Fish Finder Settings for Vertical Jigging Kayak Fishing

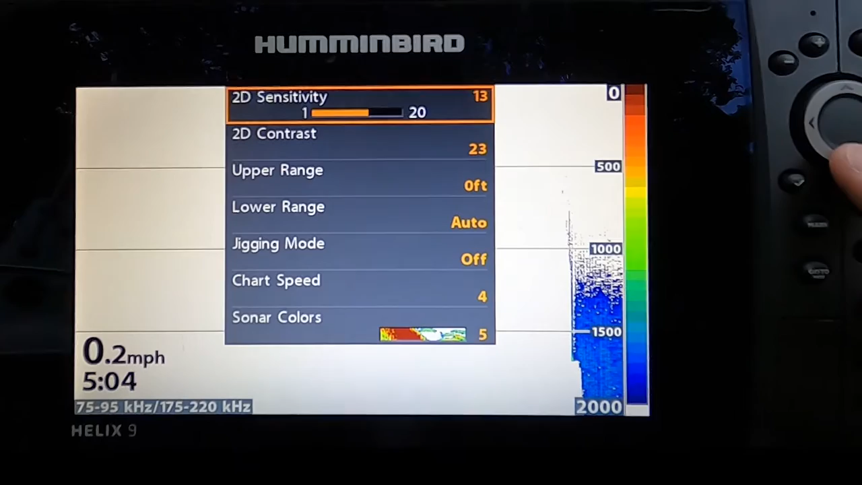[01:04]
On screen: speed 0.2 mph
So like if your sensitivity or if your contrast is 1 to 40, I'll hover around that 20 range and if the sensitivity is 1 to 20, I'll hover right around that 10.